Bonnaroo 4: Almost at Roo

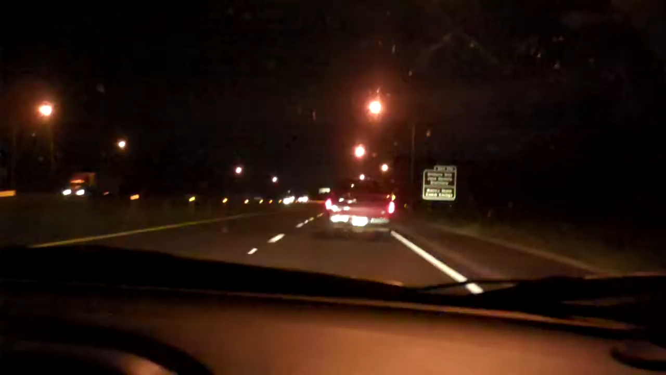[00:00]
Is there any signage? Oh, there's the Jack Daniels Distillery. Those Canadians were going there. Oh, the Canadians were going there.
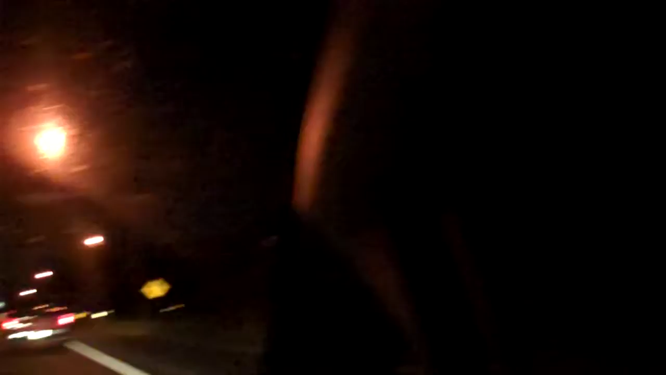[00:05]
Nice. So here we are, a mile away from the Rue.
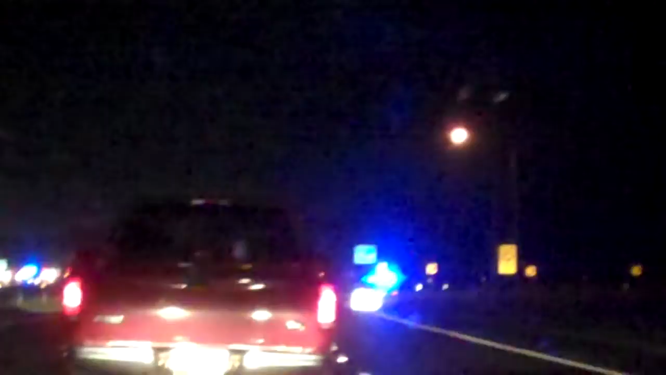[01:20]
Now what? What do you think? Look at all the lights. There is the fake cop cars that are actually disco parties. It looks like they're gonna make you like do a UB and then sit in this traffic. Wait, look at the traffic we get to sit in. Wait. Oh, F-. Wait, where? To the left. Oh shit, remember when we didn't have traffic? That's cause we weren't here yet.